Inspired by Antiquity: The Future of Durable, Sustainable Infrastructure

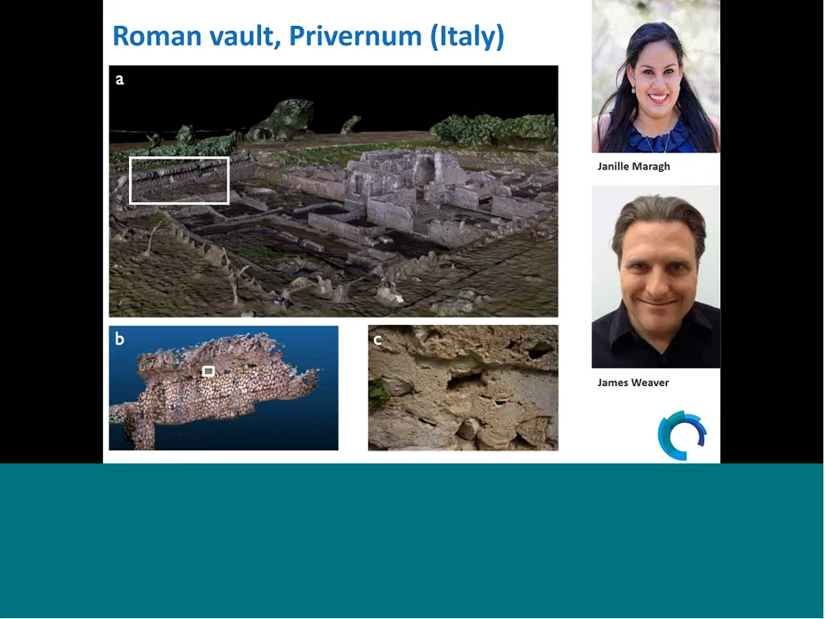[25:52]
And this is done with James Weaver from Harvard University where we study samples from an archaeological site near Rome in Italy. And here is an example of what we can do.